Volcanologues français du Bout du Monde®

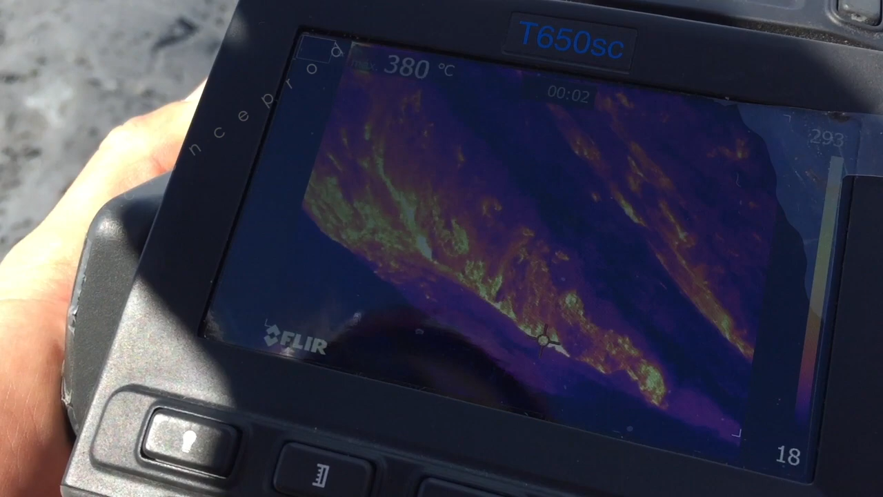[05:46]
On screen: spot 380°C
Ces fissures sont des lieux privilégiés de remontées de gaz toxiques, riches sans soufre.
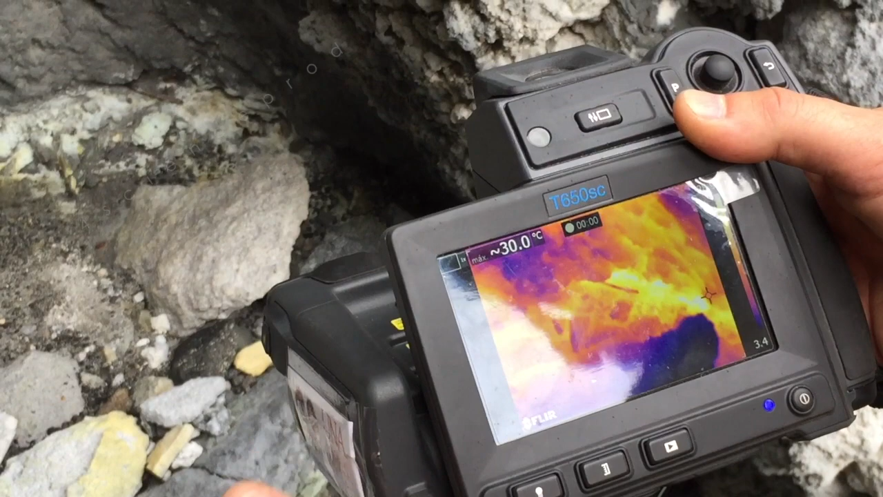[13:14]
On screen: max 30.0°C
Mais oui, ici, sinon en surface, on n'a jamais des grandes températures.